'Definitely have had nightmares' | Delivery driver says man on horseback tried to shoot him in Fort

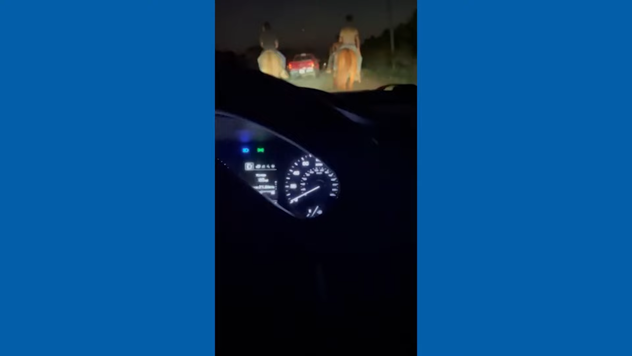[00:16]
He says three riders in particular caused a traffic jam. Yo, can you all get on like one side?